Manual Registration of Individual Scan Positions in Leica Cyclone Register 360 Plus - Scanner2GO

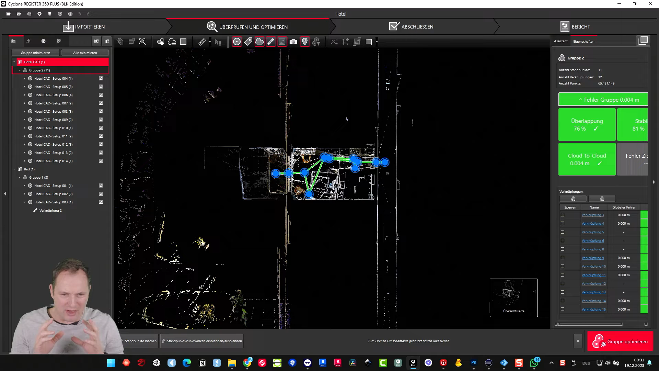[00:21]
Doesn't matter if you use the BLK edition or the regular edition. I like to give you a few introductions what you can do and how it works. So first of all we have a little project here. It's separated in two overview maps. You see here I have a map one is called hotel and then I have a second map it's called bath bathroom.
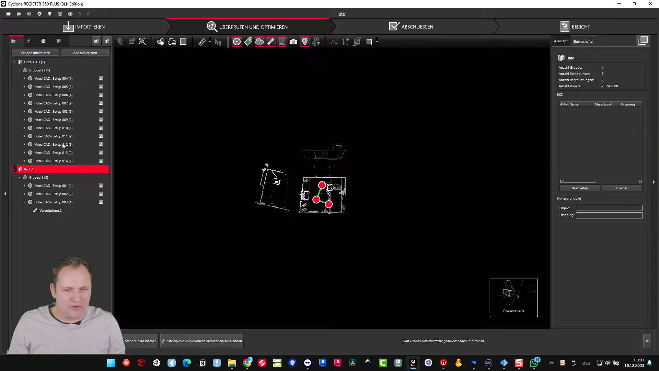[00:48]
So what I gonna do is first of all for the orientation. I mean if you look to a project and if you did not scan it by yourself if you get the data from your colleague or from from a service company
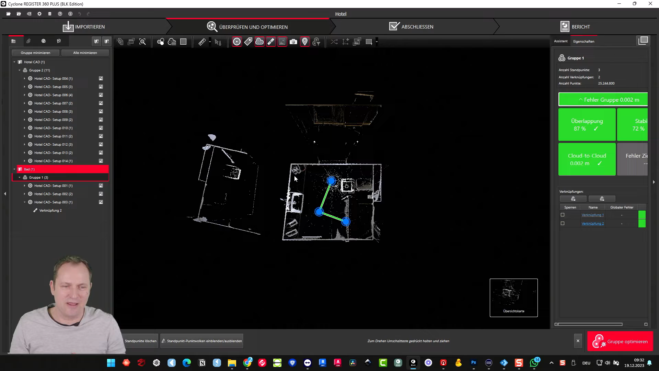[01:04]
the service provider then sometimes it's hard to know which scan goes to where. So first of all I like to show of course you can go and jump in with a right click on the
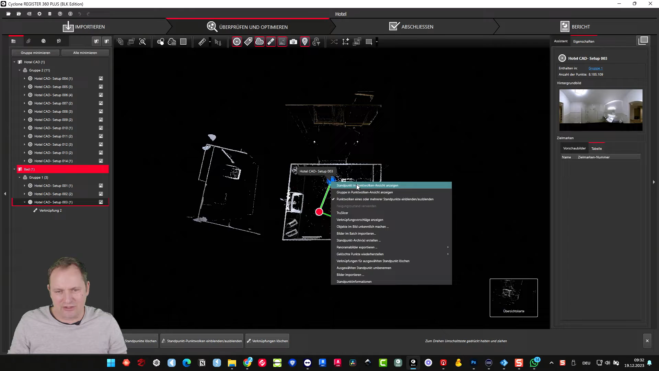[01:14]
scan and can say jump into the scan and then see the view and blah blah blah blah and you can do it
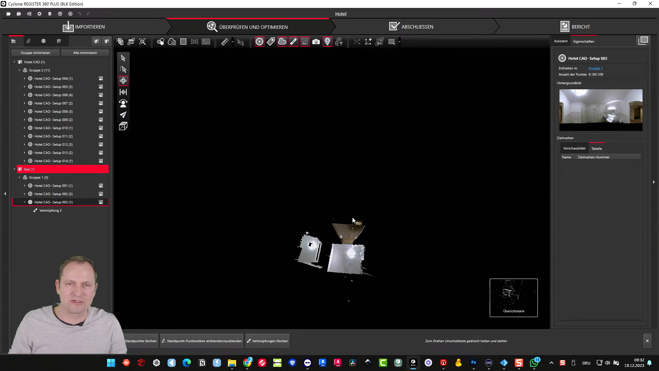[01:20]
scan by scan that that's very painful because what you waste a lot of time. The second point is you can select the scan and then if you select it you you see the red mark here and then you can hover over the little image icon and then you see a preview of the image. So that helps sometimes to find the right scan for what I need to connect. So in this case I know it's scan number four so you see this is indoor here's the bathroom on the side okay.
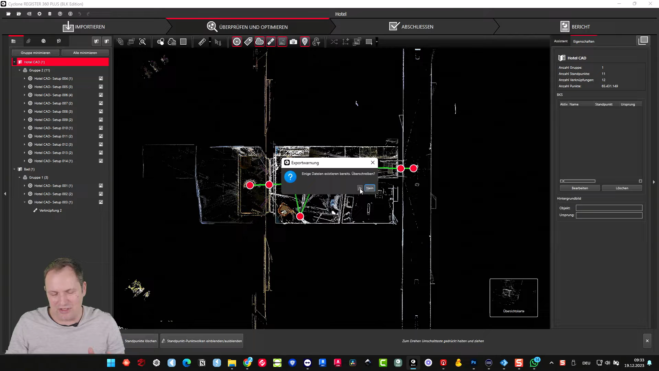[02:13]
It's saying here I did this already because I did already the German tutorial so I have it already. So if you hit if you click on yes then it will export the panorama images and then I'm using this if I go to my to my folder that's called Panos let me open it
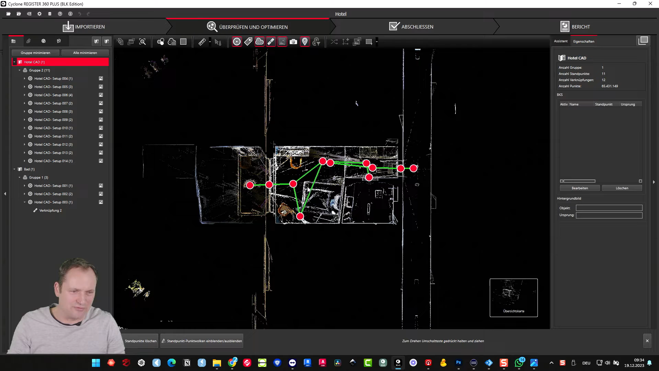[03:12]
here's a little icon you can turn it on and off I don't use it actually because it's covering too much of my view so now what I'm doing is I'm selecting the group and I just
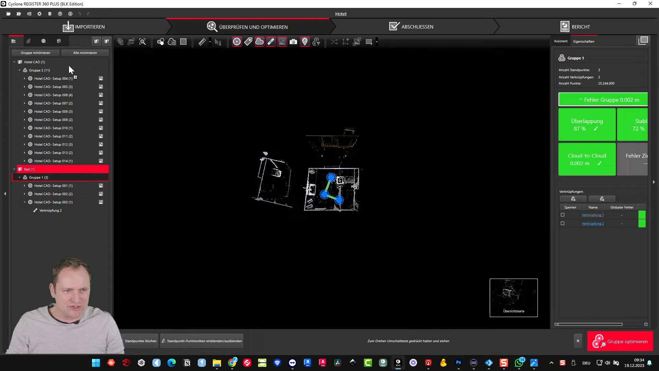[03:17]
drag and drop the group into the same card
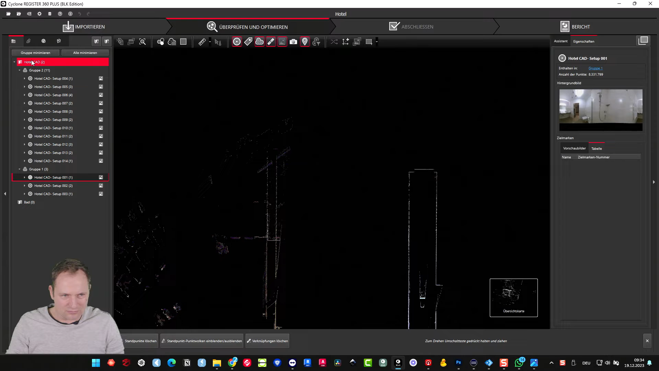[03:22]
overview card and then you see it somewhere
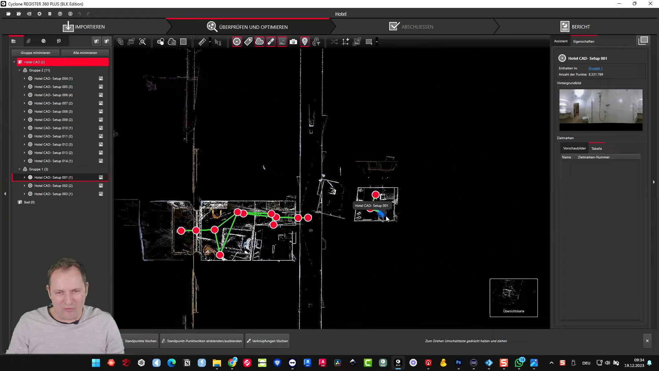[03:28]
here and of course it has to come here so what you're gonna do is you select the scan
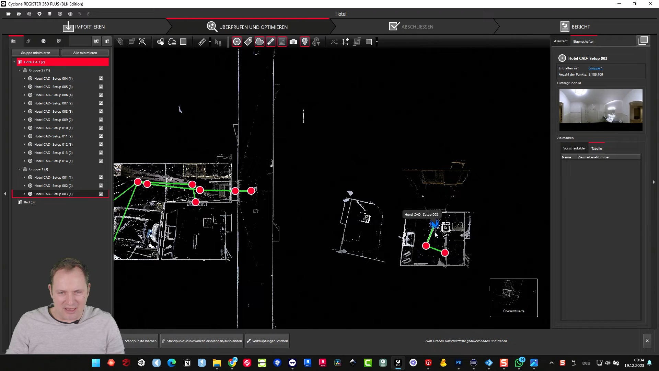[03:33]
you like to connect and the second one by holding down the string or the control key and then you go to visual visual registration and then you jump into this typical view you know from the cyclone field app and you do the same thing actually here so you move it in the right position and I recommend pick some corner pick some unique feature and then just take these unique feature and put it directly on top of the other
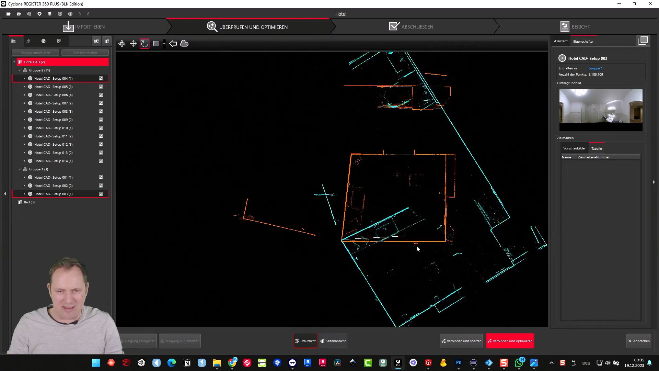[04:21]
it's slowing down the movement and then I place it in the same position then the second thing you need to do is you need to orientate so you click in the same point again and if you make it if you hold on the left button of your mouth then you can drag this little I don't know this little line and then you can spin it and turn it in right position so you have to write right orientation and then you can say connect in the line one thing you need to know if the height is not fitting for example like this let's say we have this issue here because you we went up some
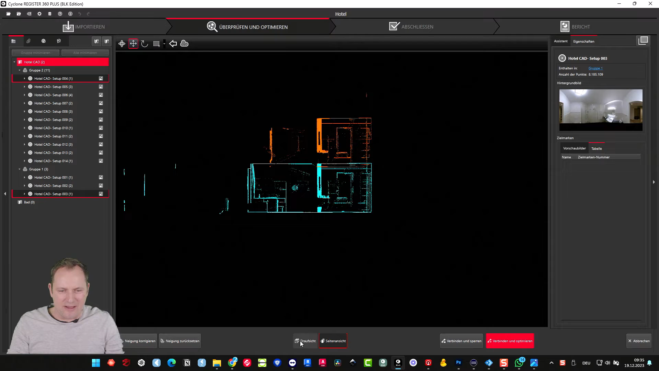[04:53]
stairs or stuff like this and you try to connect these it looks good in the top view but if you click then it gives you the error message it's not gonna work so then remember
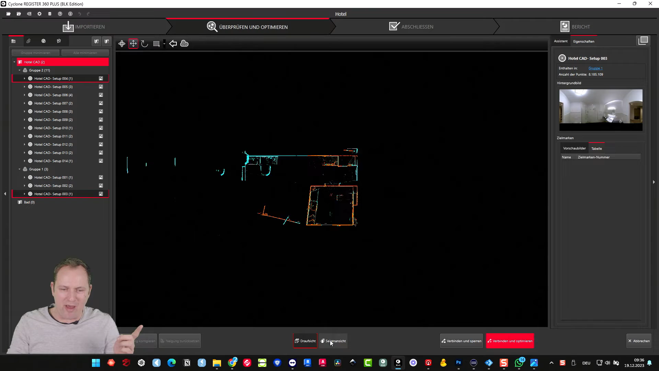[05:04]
maybe the height is not correct so what I'm doing I'm moving it in the right in the right position and again look same way like before but now it works perfectly
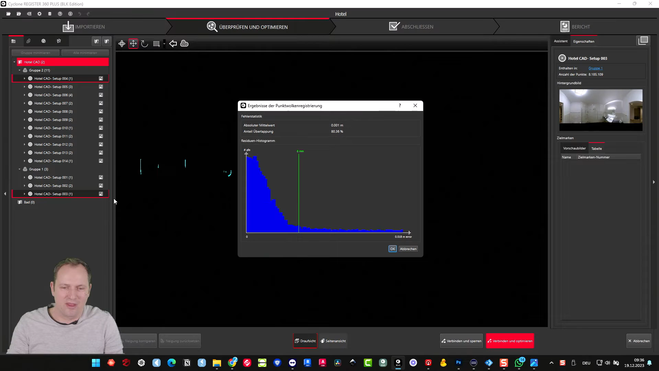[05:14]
okay so I confirm with okay and now I have my whole connection and some cases you like to keep the project separated let's say you scan the first and second and third floor and of course you
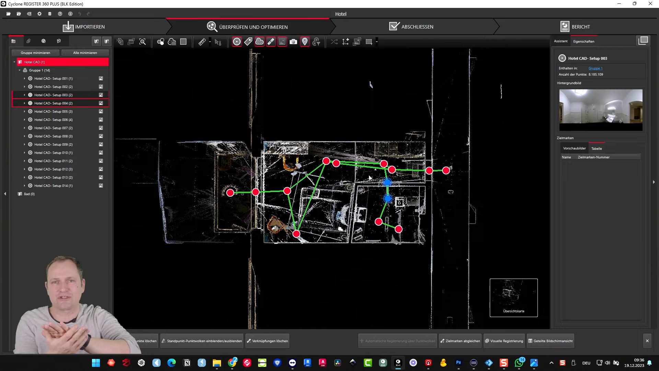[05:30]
don't want all the scans in in one side so what you can do now is you can select your first scans the first area and just drag them back into your sitemap
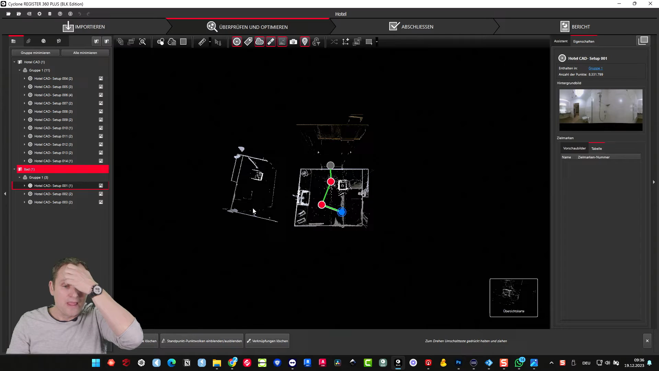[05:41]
and now you see here there's a great spot for the
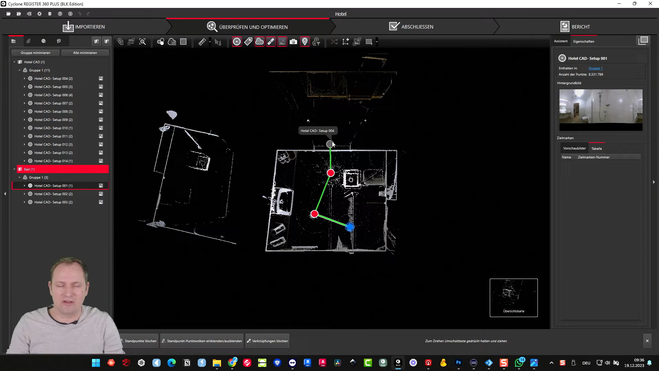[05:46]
for the connected scan and if I click on it I jump into the next sitemap so I can jump forward and backward very easy so easy navigation very very nicely so the other way to do is you we we cut off this connection again
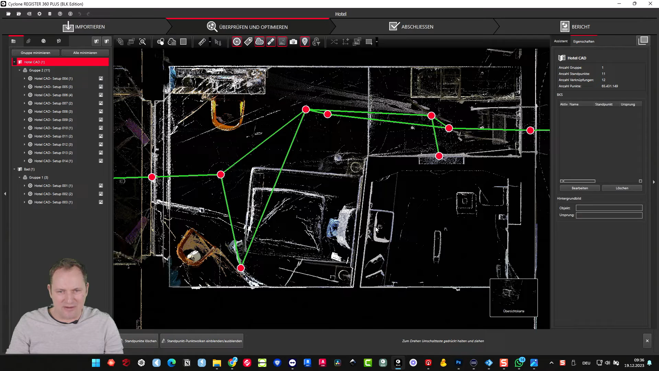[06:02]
and then we do the same thing you don't have to drop the group especially if you have bigger jobs it's not very helpful because you get screwed by the
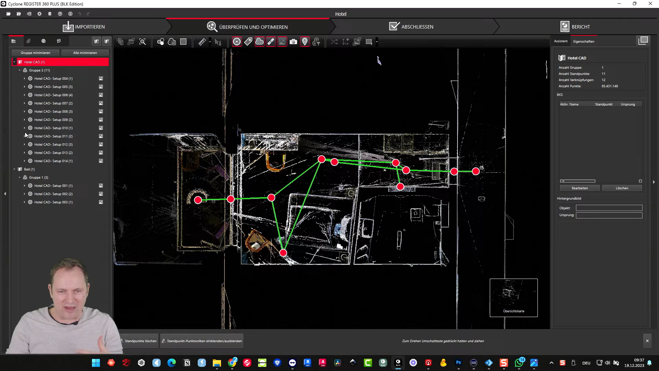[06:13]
information so sometimes I just take one scan and drag them into the sitemap
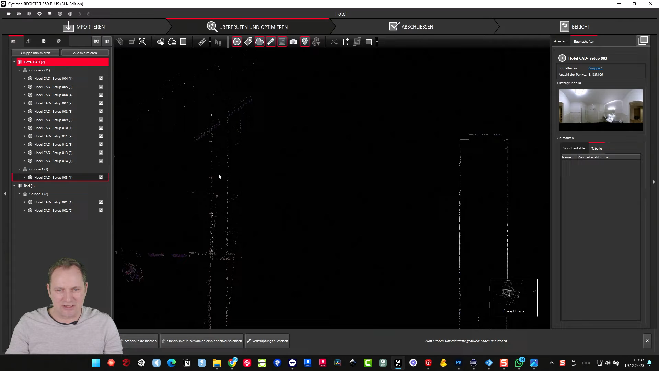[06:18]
and it's here now and you see it has a connection to other scans but I don't mind in this matter and then again control key hold down and then go
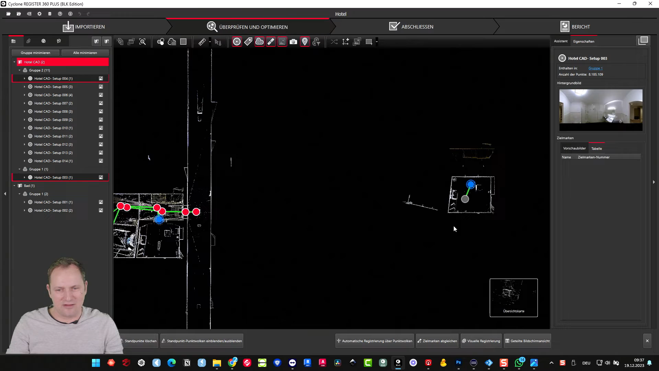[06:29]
to visual registration and do the same process from the beginning
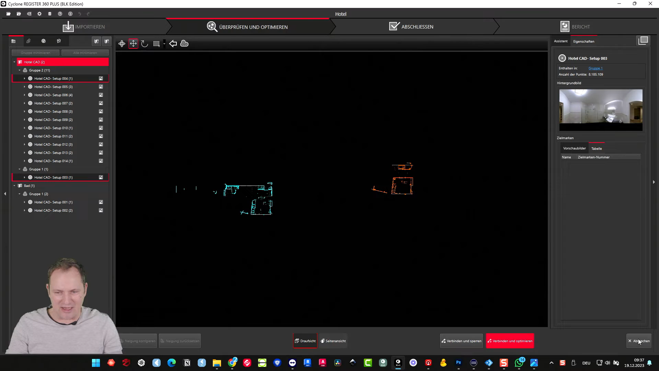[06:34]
I will not repeat the same steps but what I show you
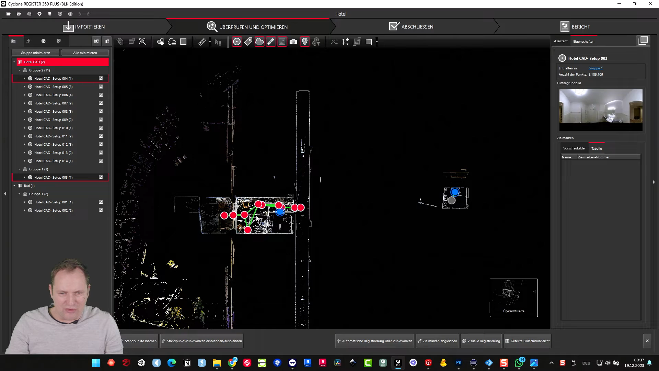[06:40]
is there is also a split view so you can jump into the split view